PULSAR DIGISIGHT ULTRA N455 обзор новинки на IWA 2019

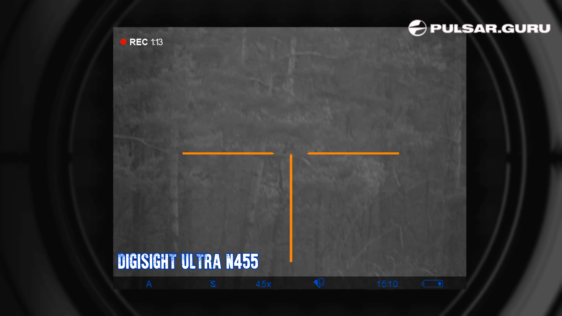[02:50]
Тут есть даже сетка, которая мне напоминает прицельную сетку из прицела ПСО.